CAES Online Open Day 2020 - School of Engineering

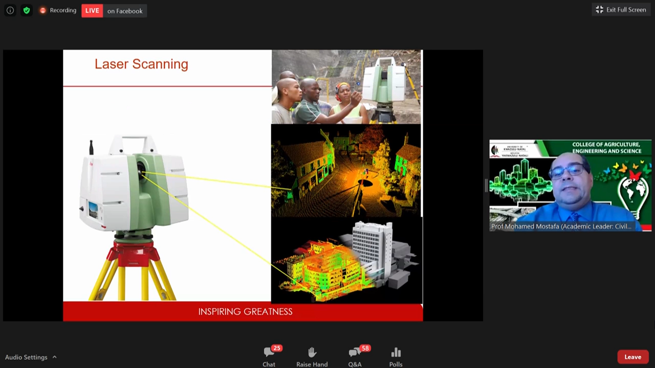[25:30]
laser scanning laser scanning to help the engineers understand the 3d uh uh creation of a project